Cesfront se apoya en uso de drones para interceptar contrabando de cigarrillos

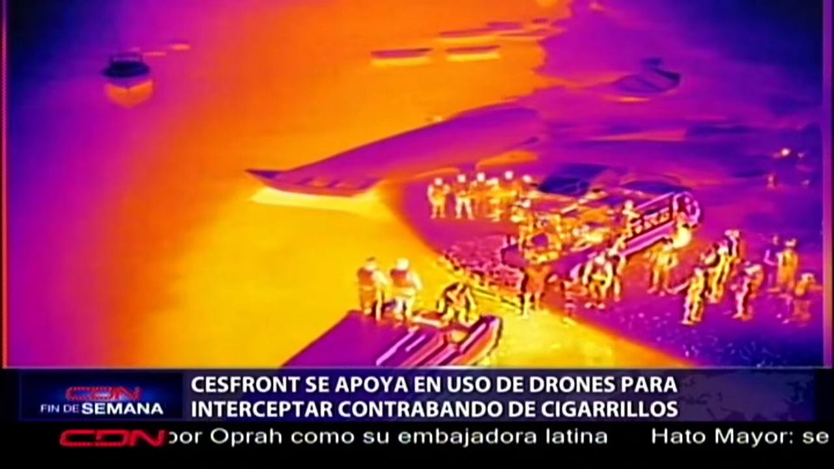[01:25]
Durante el operativo para la incautación montado por los efectivos militares,
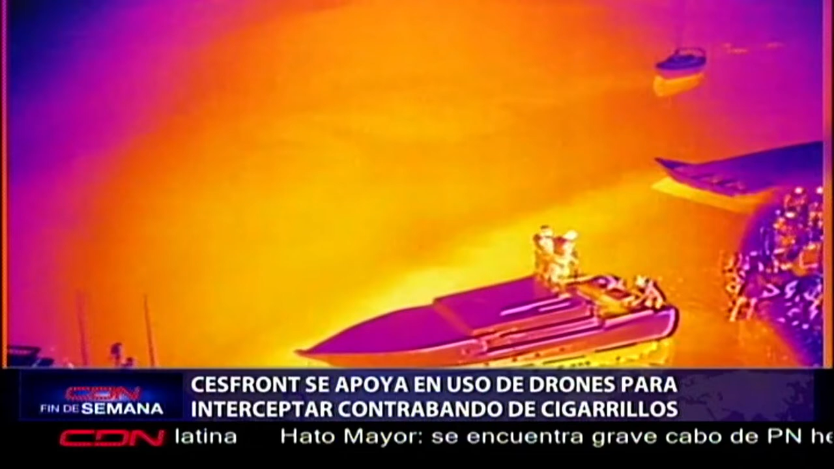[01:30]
fueron utilizados drones de vigilancia con cámara térmica y visión nocturna, lo que facilitó el seguimiento y detención de los contrabandistas.